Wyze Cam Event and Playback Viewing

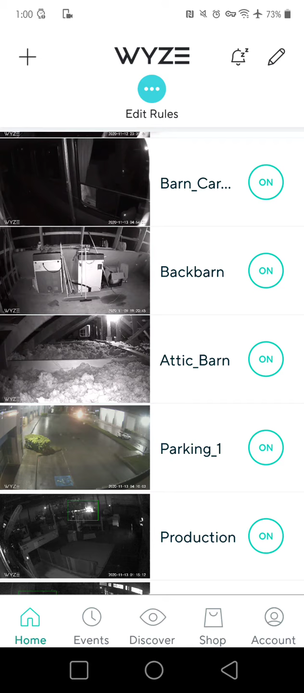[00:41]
Now in my case I have lots of cameras because of work. I have a lot of work cameras, various things going on.
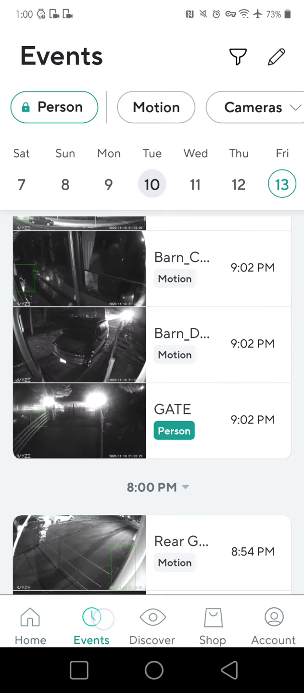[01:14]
So I just click on it and it'll change color and become green. And right now I've got a listing of all the various events that have happened and triggered my cameras.
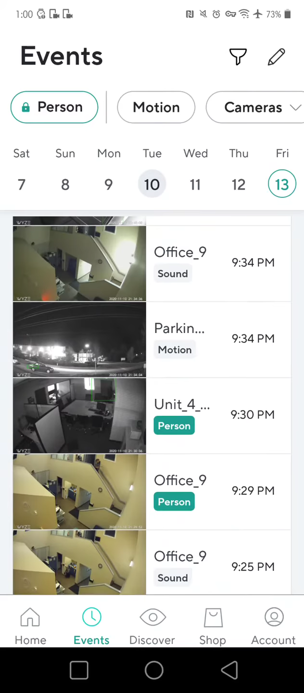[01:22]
Now an event is basically just like our motion sensor lights outside. Something triggers the light to come on. Well in this case the trigger turns the camera on and records for 12 seconds and it saves 12 seconds of video to show us hey this is what triggered the camera to come on.
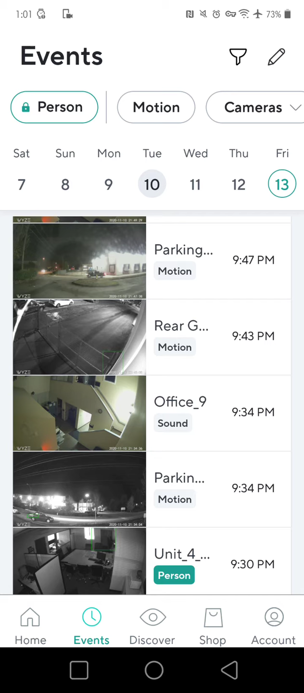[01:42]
And then from there we can look at the time of this trigger and also the date and then see if we want to look at the feed further.
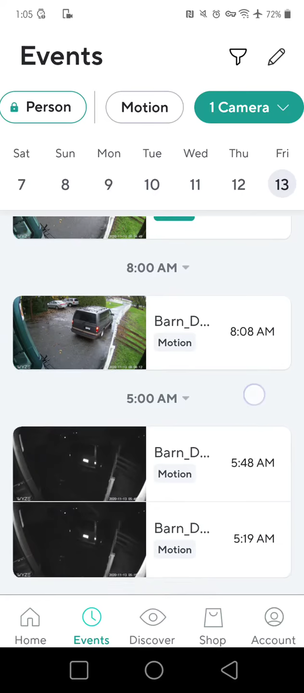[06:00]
So you can see out throughout the day here there's different events that have occurred. So I'm going to click on this 8 a.m. one. This is me leaving for work this morning. So this is once again a 12 second trigger that recording of a trigger that triggered the camera.
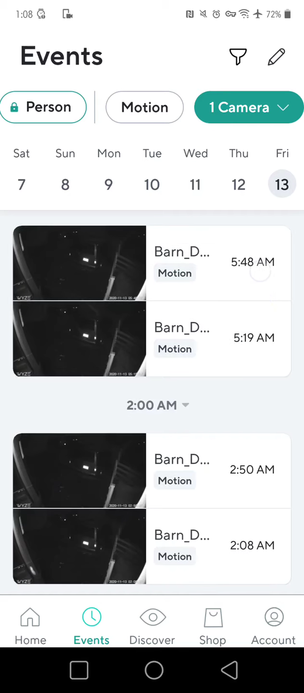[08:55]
So these are all the events here for Friday and I want to go look at something Wednesday let's say.
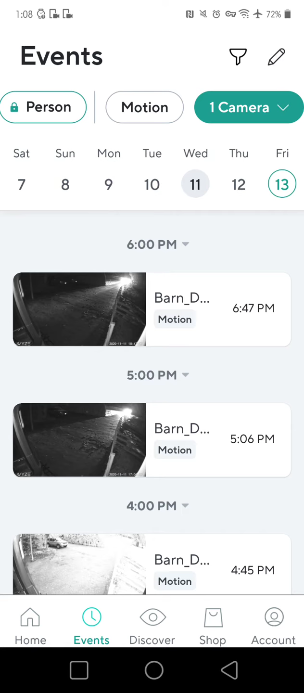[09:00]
I'm just touching this up here on this calendar up top and showing me the events for Wednesday. So for example on Wednesday at 4 10 p.m.
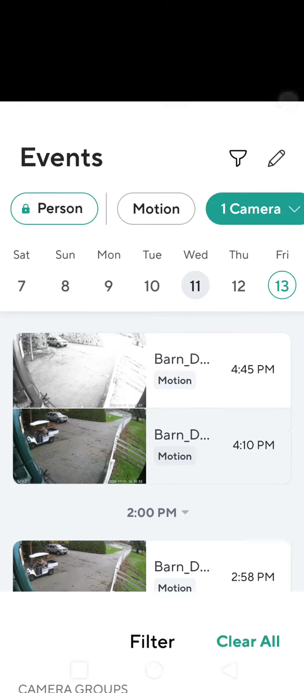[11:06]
I've chosen in my case my uh the barn driveway but in your case will be kitchen cam.
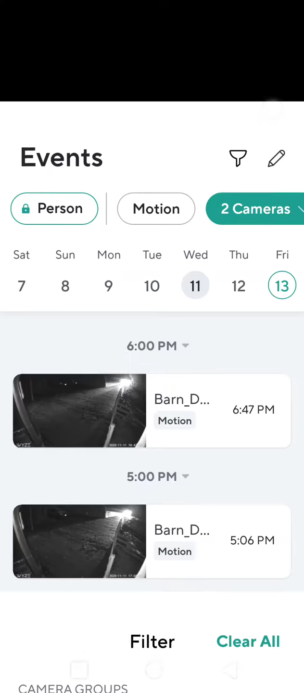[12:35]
I'm going to see what I have for whoops so I'm showing two cameras here so I'm going to take that one off.
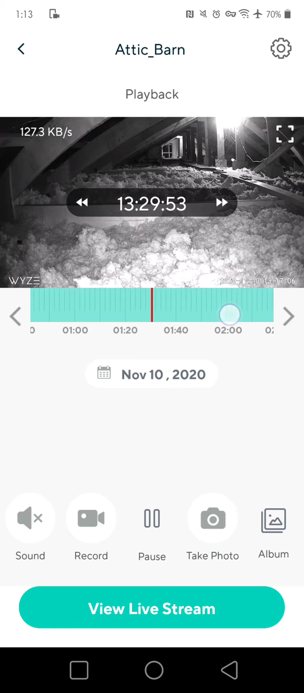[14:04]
So on Tuesday at this point I still have recording. You can probably see in the very back here the light changes a little bit. So I got I still have recording a couple days back so which is good to see sometimes.
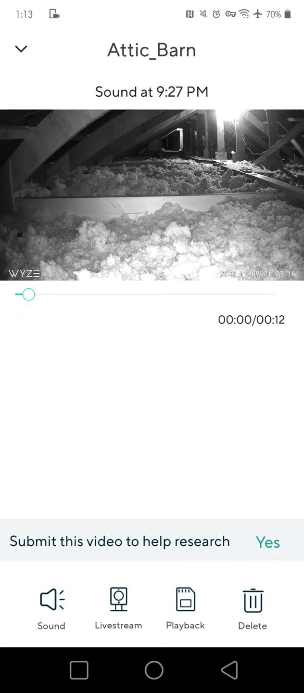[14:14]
In this case it was a sound.
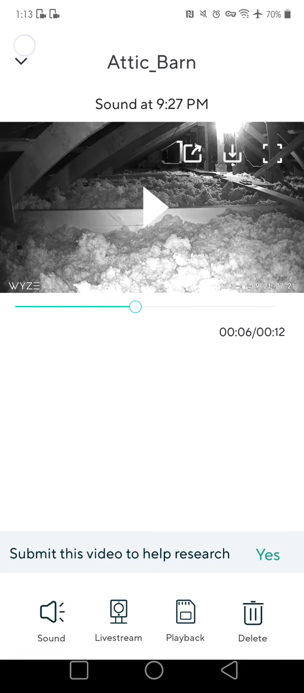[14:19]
And then a video is what's recorded on the camera itself.
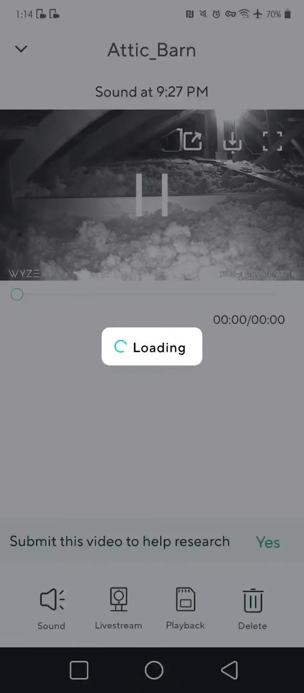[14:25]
And you can get there by bringing up an event and then hitting the playback button down here.
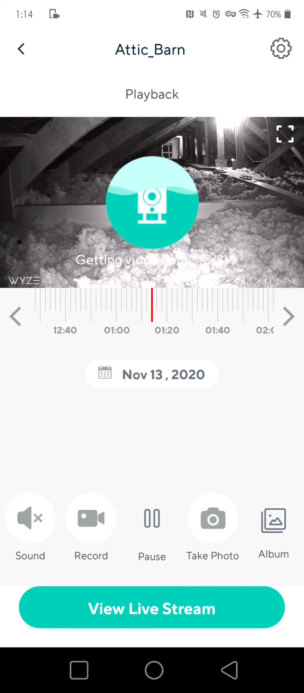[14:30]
It'll take you right to that specific event and allow you to go through the time if it's recorded in the camera.